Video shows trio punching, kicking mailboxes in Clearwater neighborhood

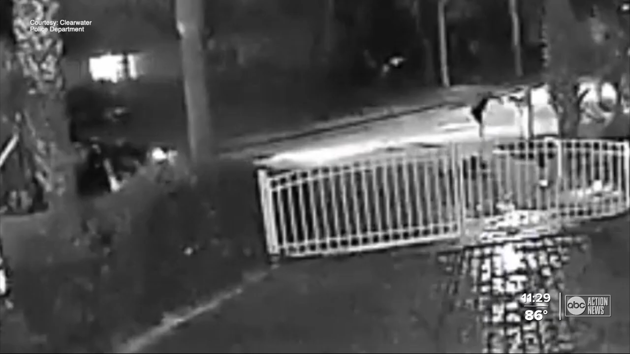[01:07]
Clearwater police want to identify the trio caught on camera. They were driving a four-door vehicle, possibly a black Ford Fusion.